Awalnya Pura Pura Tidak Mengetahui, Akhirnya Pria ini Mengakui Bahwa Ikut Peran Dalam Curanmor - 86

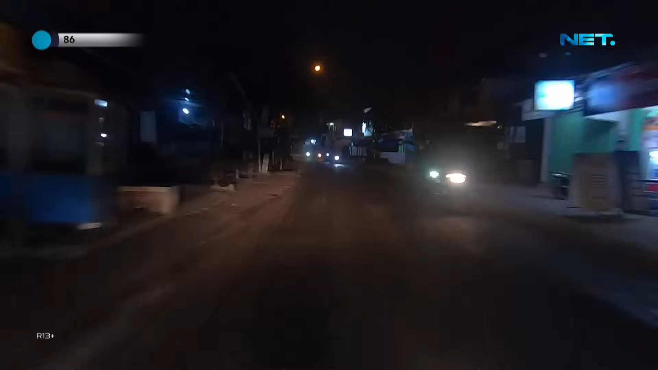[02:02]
Menurut informasi personel di lapangan aja dua orang di motor kebetulan masih dicurigai ada didorong dengan kaki apa di ketek-ketek
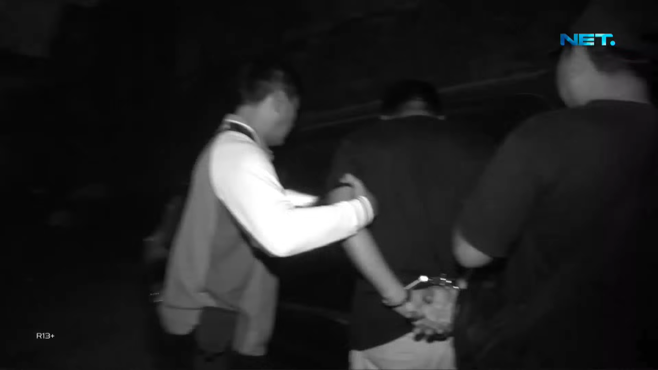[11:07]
3 orang terduga pelaku dan 3 unit sepeda motor yang diduga hasil pencurian.